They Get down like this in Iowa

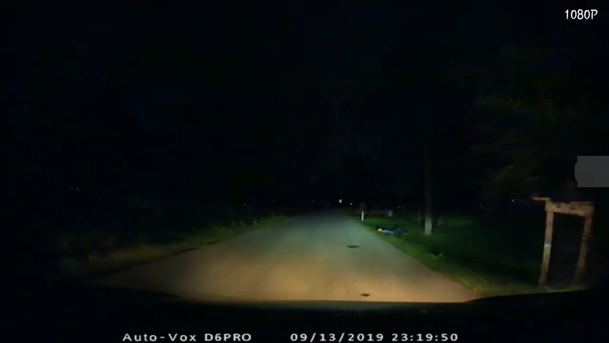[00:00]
What the? Is there seriously a guy in the fucking side of the street right there? This is normal in Iowa? Is that how we do things? What the fuck?